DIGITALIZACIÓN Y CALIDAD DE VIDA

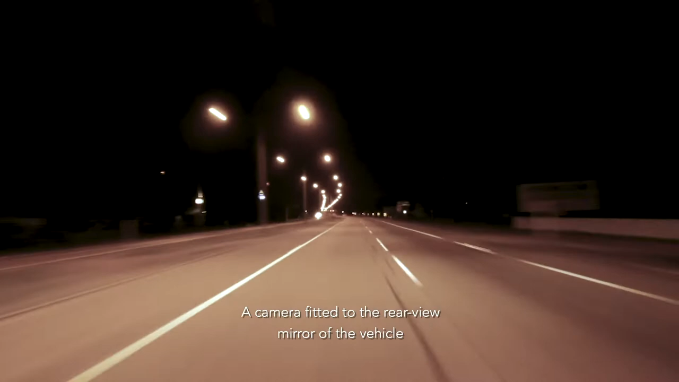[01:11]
Con una cámara que se podía colocar en la parte del retrovisor de los vehículos.